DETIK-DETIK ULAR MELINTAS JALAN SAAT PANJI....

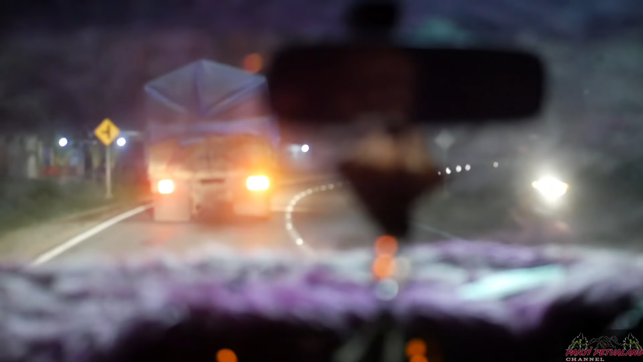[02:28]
Hari berganti dari siang ke malam. Panji dan tim pun mendekati area yang namanya Simpang Sosok.
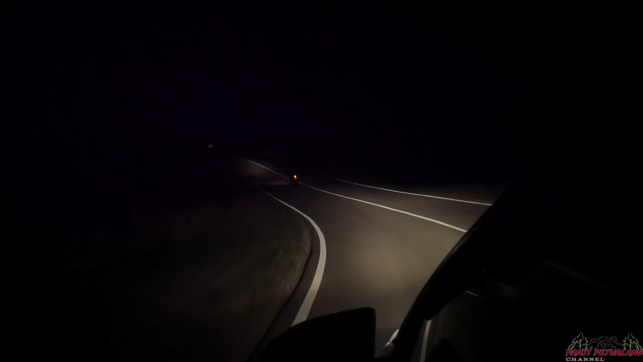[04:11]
Lihat, ini namanya jalur Trans Kalimantan, teman-teman. Menghubungkan mulai dari Intikong hingga sampai ke Kalimantan bagian timur. Is.